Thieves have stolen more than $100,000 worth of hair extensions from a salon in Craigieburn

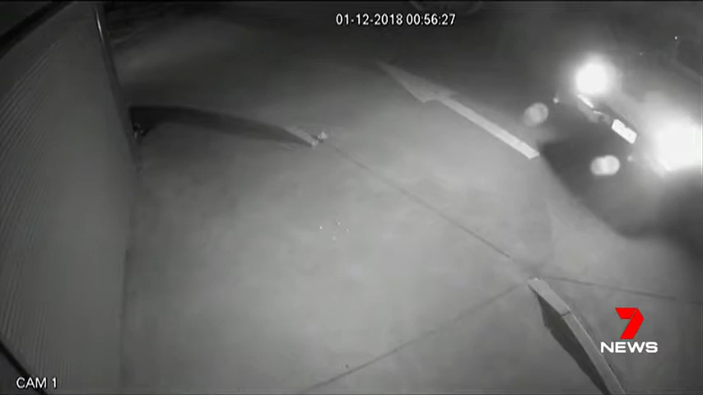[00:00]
The thieves reversed the ute into the hair salon and without too much force the doors gave way. It's an unusual setting for a brush with the law. Sat in the ute while two others weaved their way through the salon and headed straight for the wall of hair extensions.
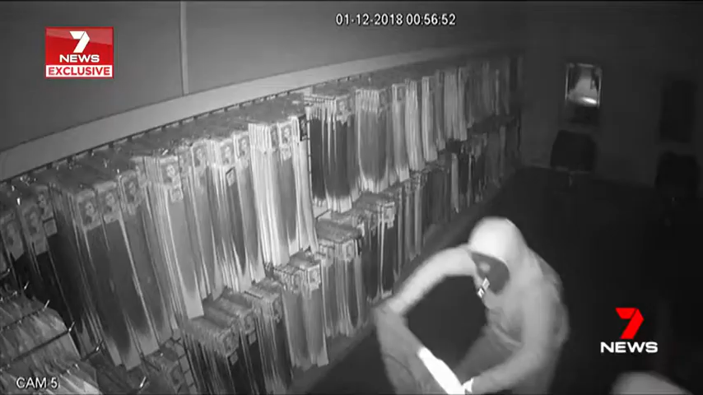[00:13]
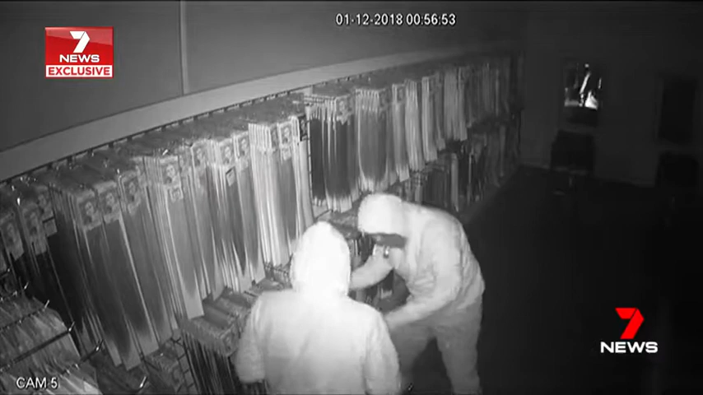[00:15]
In just three minutes they bundled hundreds and hundreds of packets of real hair into a bag.